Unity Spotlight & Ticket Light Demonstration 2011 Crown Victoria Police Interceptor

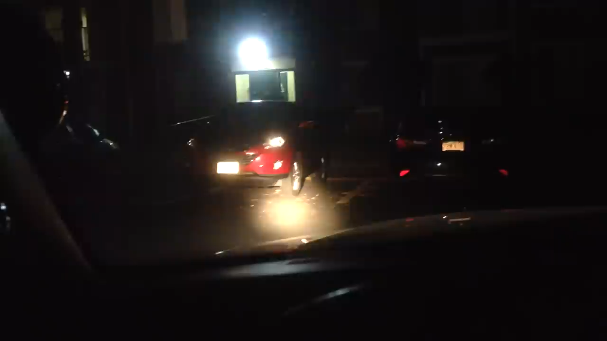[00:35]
I'm not impersonating a police officer using this, just making sure it works, see how bright it goes. There's a bunch of uses you actually have for this, like if you're looking for a house number at night or something. I don't want to point at anyone's window because I don't want anyone to complain saying there's a guy shining light at their window, so we'll just keep it down low. There's a pretty far range.
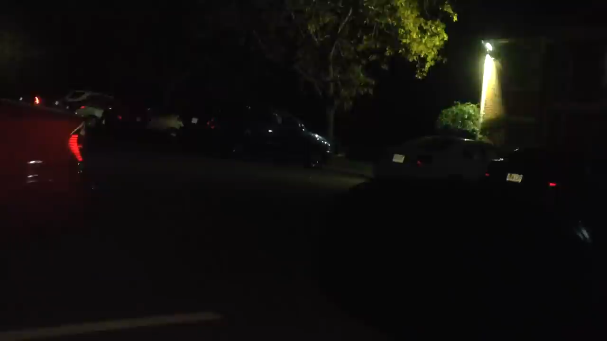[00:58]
Look at that. Anyway, so yeah, that's just a demonstration of it at night time.